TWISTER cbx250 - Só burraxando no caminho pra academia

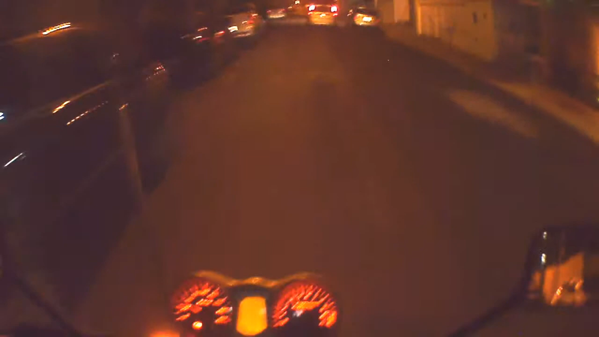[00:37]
Isso não é um lugar onde crianças brincam. Isso aqui é uma via pública.
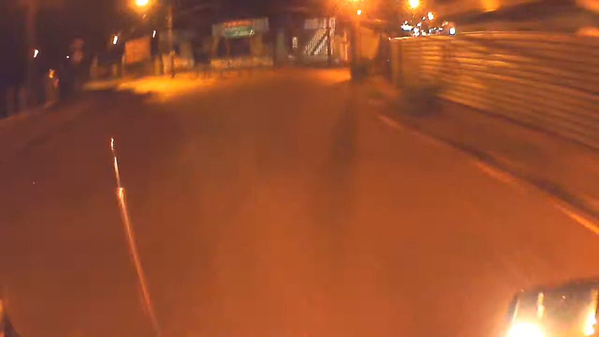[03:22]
Seu cavalo! Eu não vou parar! Continue verde, sinal. Continue verde, é a melhor coisa que você faz. Obrigado, sinal. Dois viadões passando à direita. Mais um casal de viadões. Senhores viadões. Jovens viadões.
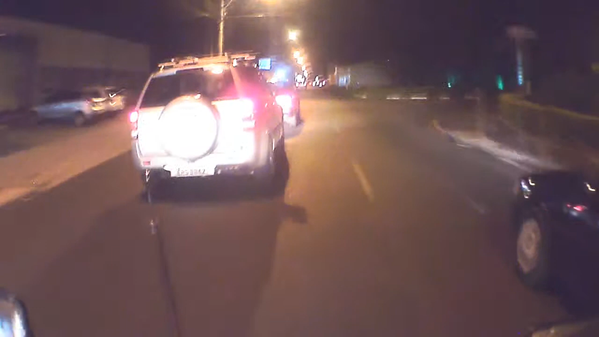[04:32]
Apressado da porra, bicho. Oh, XTzona 660. Uma bela moto. Tem um grande torque. A devorador de estradas. Agora uma coisa ridícula esta padaria aqui, ó. Que não serve para bosta nenhuma. Porra, Vitinix está lotado hoje, meu. Hoje tem festival. tal da comida mexicana aí, meu.